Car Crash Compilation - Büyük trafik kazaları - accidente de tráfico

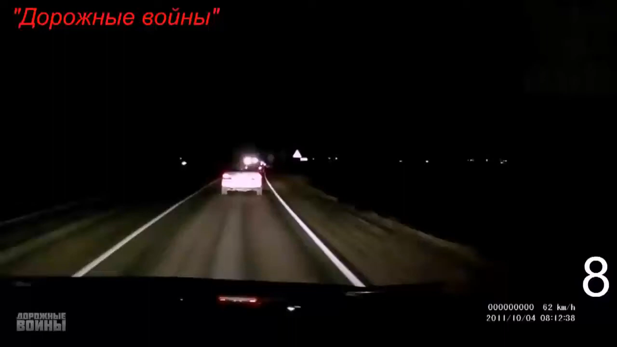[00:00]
Едем в мангас. Боже мой, ну куда ты, а? Перед самым носом, ой, Серега. Он еще это... Нам разбил. И нам разбил?